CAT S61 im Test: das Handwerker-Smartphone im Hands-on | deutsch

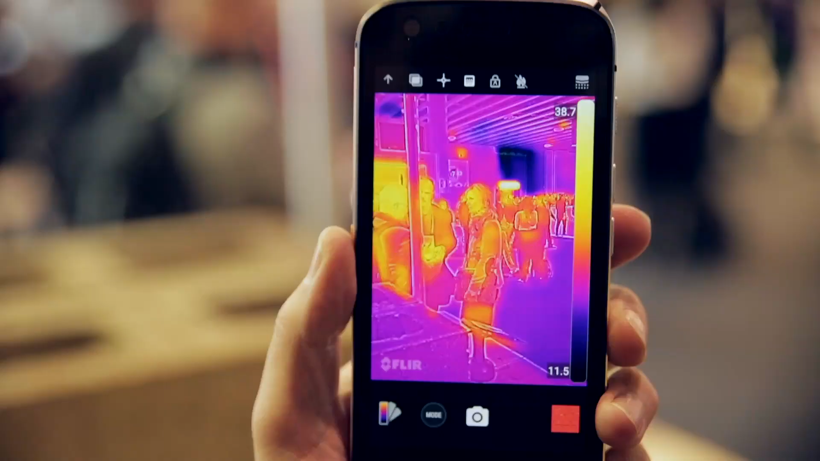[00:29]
Schon im Vorgänger, dem S60, hat Cat eine Weinmobilkamera verbaut.
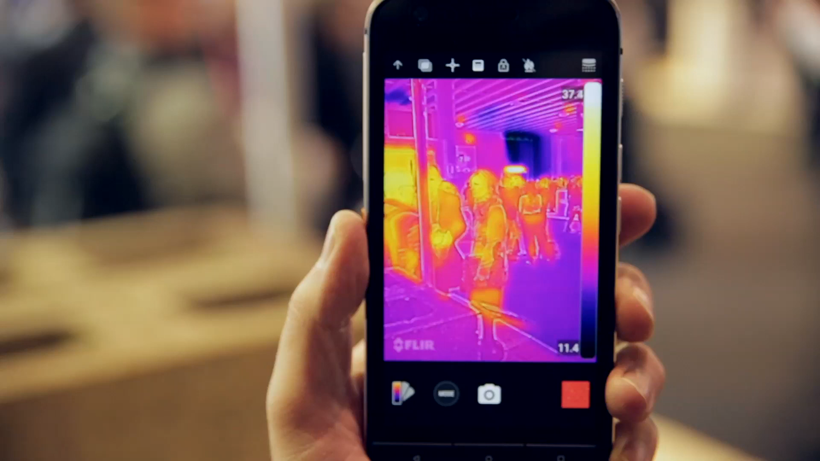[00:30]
Die ist jetzt auch hier wieder drin, von FLIR, die ist die Firma, die die Kamera herstellt. Die hat sich jetzt auch nochmal verbessert, was die Auflösung angeht.
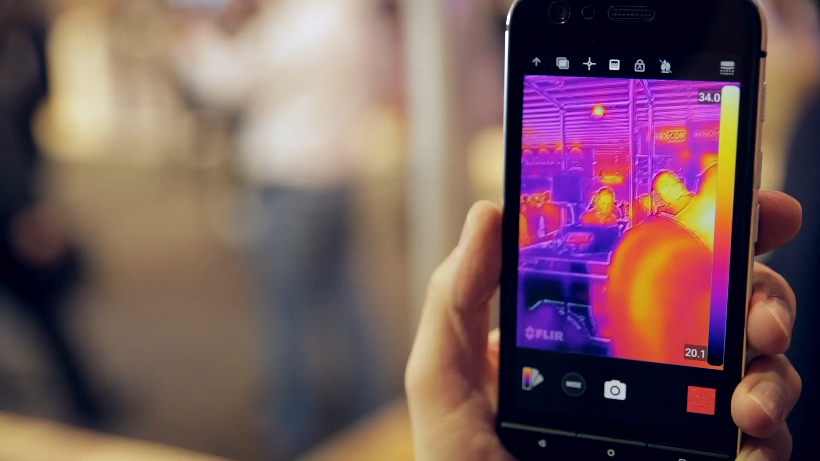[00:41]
Also früher VGA, jetzt schon HD. Das sieht man auch, wenn man sich das anguckt, die Bildchen und den Temperaturbereich erhöht.